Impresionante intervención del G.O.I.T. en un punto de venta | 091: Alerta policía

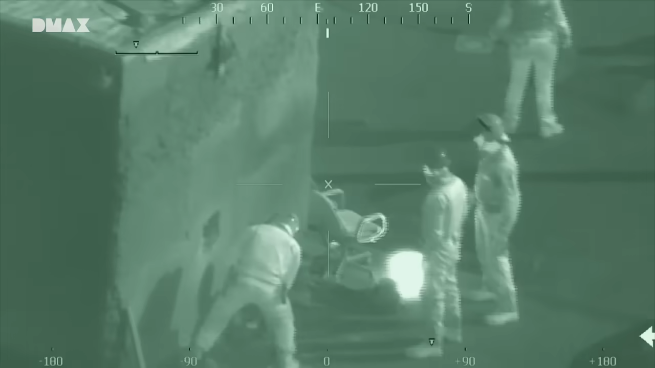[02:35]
Y una experiencia en el uso de esos aparatos que hoy día solo los tenemos nosotros.